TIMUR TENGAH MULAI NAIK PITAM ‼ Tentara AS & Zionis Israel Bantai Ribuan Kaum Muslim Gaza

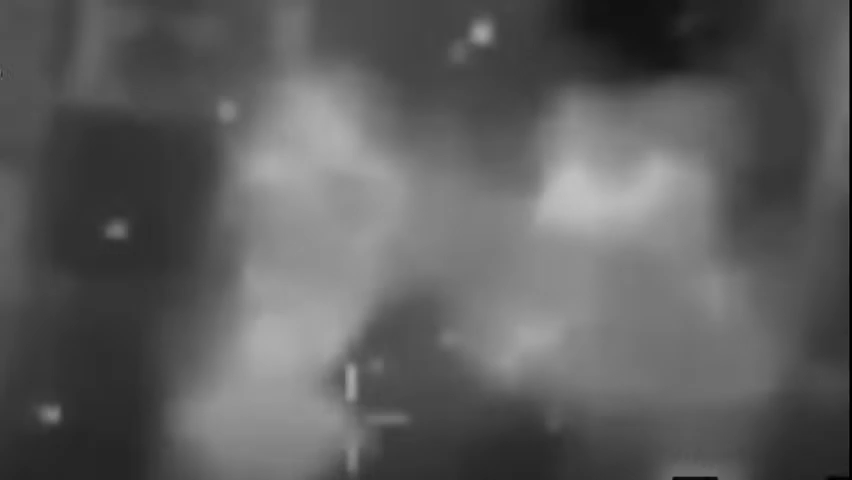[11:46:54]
kendaraan militer musuh jatuh dalam penyergapan yang dirancang dengan hati-hati dengan alat peledak berdampak tinggi yang menyebabkan kehancuran kendaraan dan juga tentara di